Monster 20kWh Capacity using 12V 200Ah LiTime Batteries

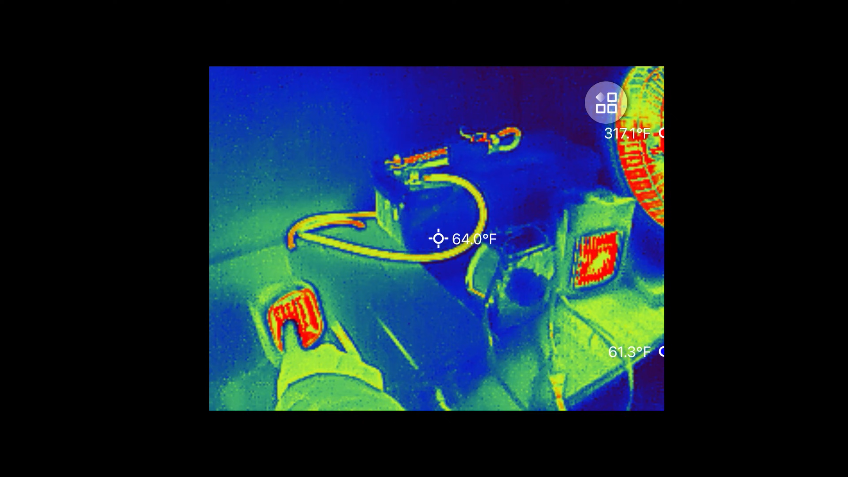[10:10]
On screen: spot 64.0°F
A heater here, a heater here, and here here.
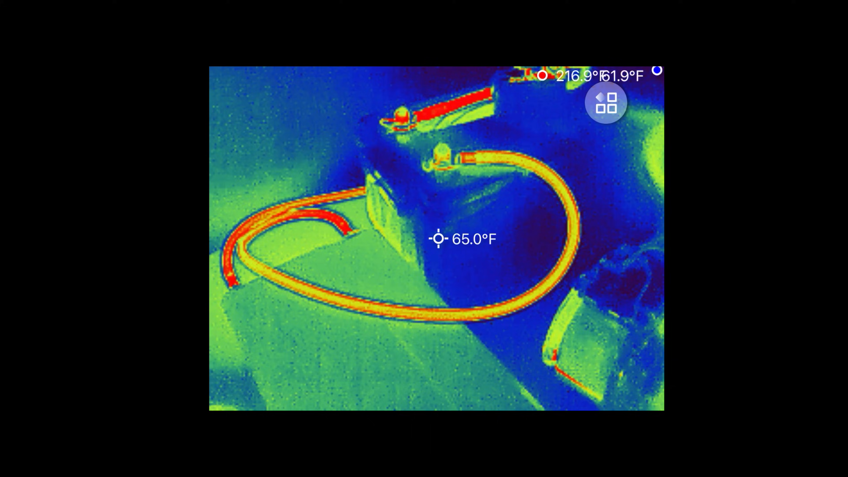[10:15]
On screen: spot 65.0°F
And we can also check out the cables and see if they're getting too hot. 85 degrees.
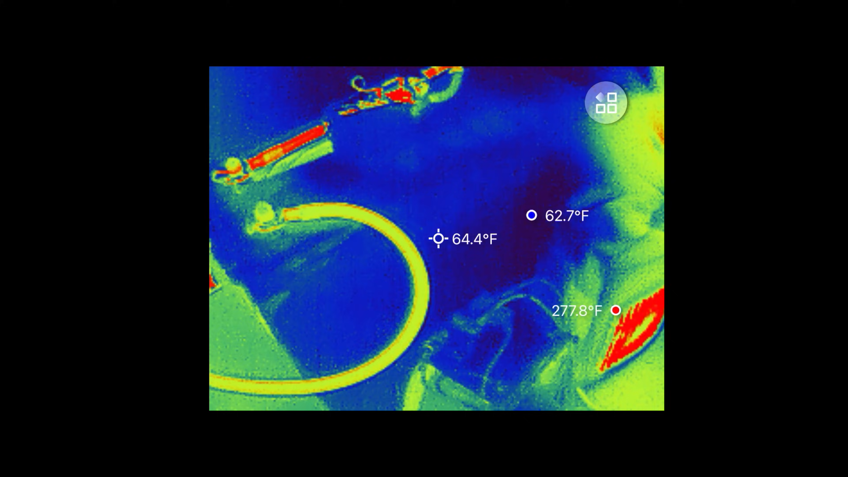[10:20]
On screen: spot 64.4°F
It's okay for now for short durations. This little short black cable is getting a little too hot.
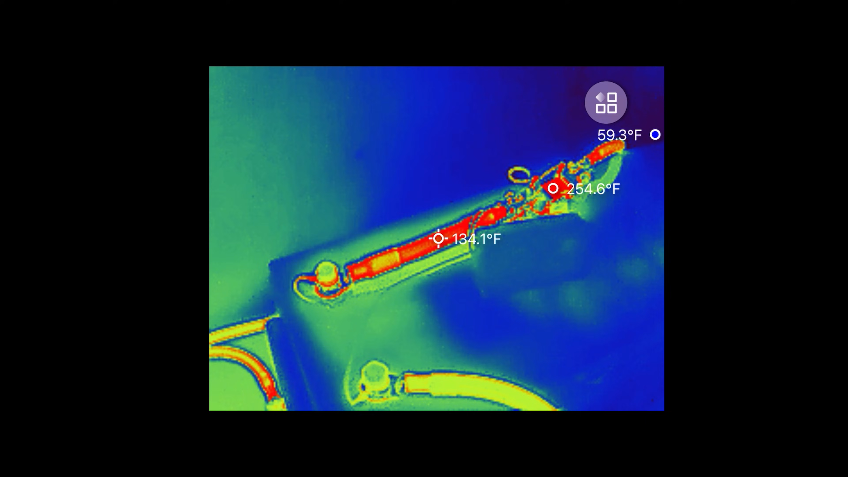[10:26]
130 degrees Fahrenheit. So definitely don't want to run this for too long.
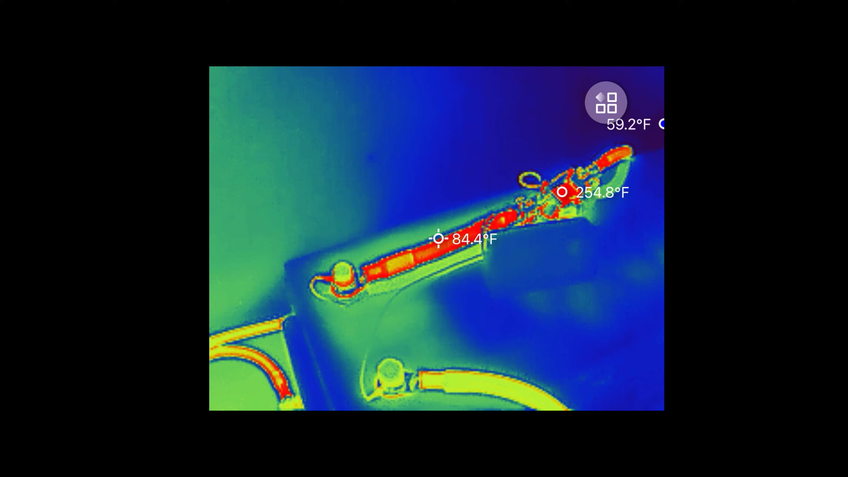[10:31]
On screen: spot 84.4°F, max 254.8°F
I probably should stop it, but the battery can handle 203 amps.
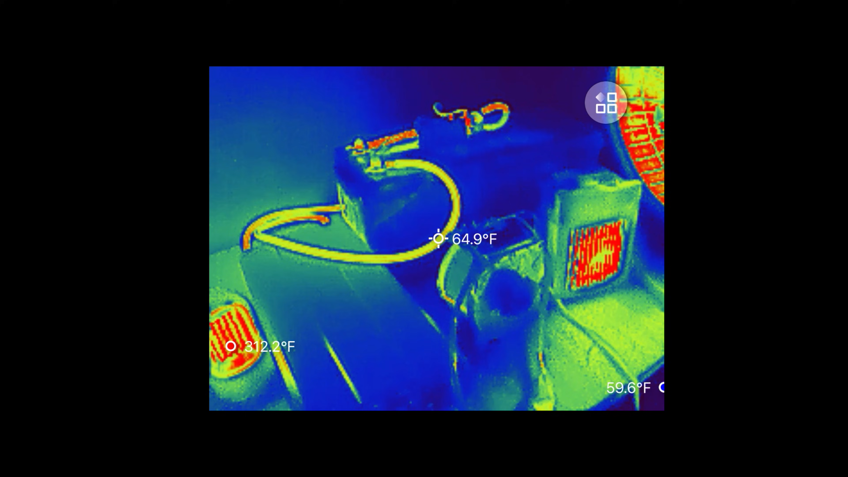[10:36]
On screen: spot 64.9°F
I think let me touch this. Yeah, it's a little soft there.